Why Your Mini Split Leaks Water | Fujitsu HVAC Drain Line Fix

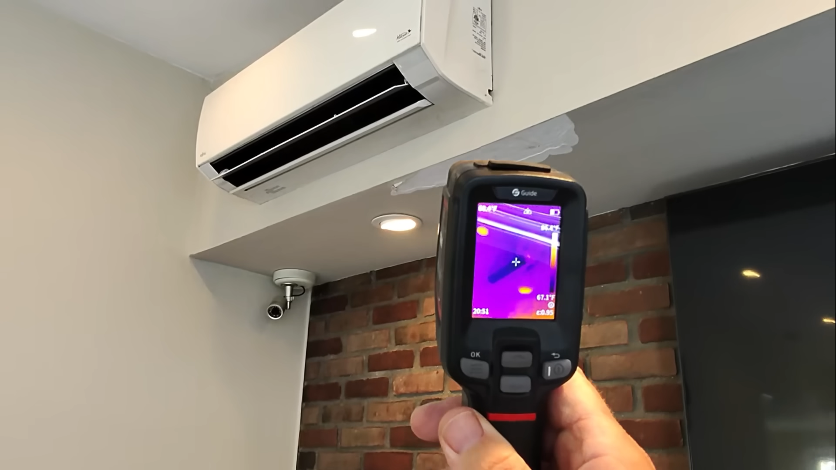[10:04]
nice cold blower wheel and discharge side and there's really no deviation of anything there